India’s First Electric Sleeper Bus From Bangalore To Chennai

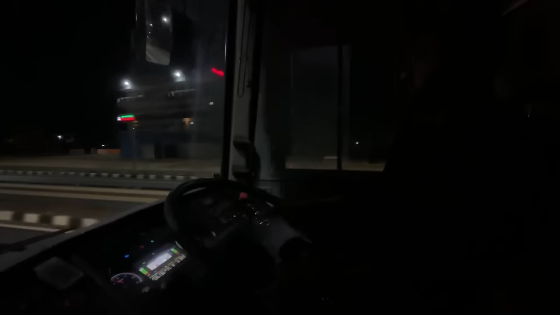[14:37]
टाइम हुआ है 12:40 और बस पहुंच चुकी है मिल्क सिल्क एंड गोल्ड सिटी यानी कोलार।
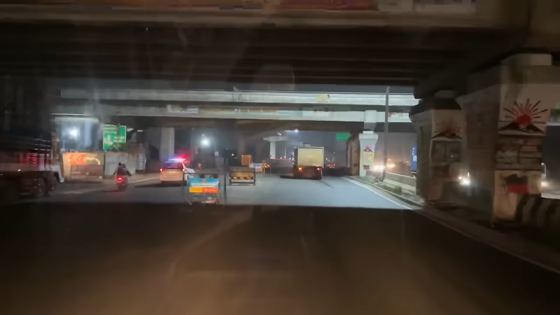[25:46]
तो जी फाइनली यहाँ से हमारी एंट्री होती है चेन्नई में।